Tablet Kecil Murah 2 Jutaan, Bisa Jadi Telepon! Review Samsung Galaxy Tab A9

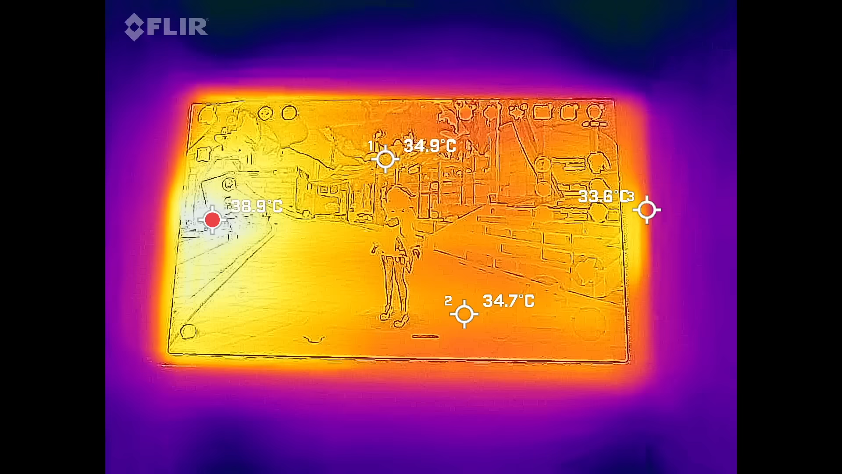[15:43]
setelah dimainkan selama 30 menit itu layar ya terpanasnya di 38 C Bodi
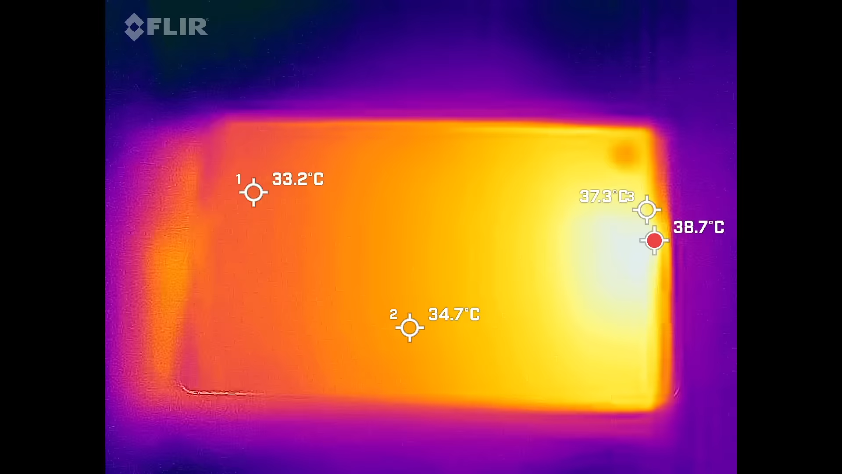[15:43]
belakang terpanas di 39 C Jadi, suhu segini sih tergolong adem-adem saja Jadi,